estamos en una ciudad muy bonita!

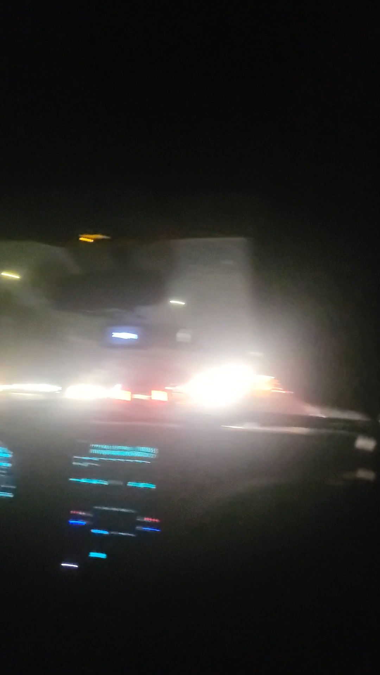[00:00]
chicos, estamos aquí y mi papá manejando y encontramos una ciudad bien bonita, ya no se ve. Pero atrás miramos una...